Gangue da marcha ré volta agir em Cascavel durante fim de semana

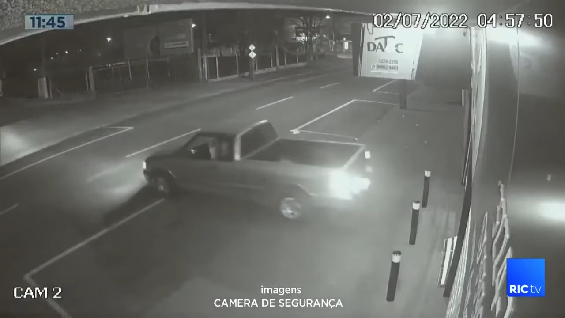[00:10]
Ele pegou a caminhonete, deu Marcha Ré 4h57 da manhã. E reparem na calçada que tem aquelas barras,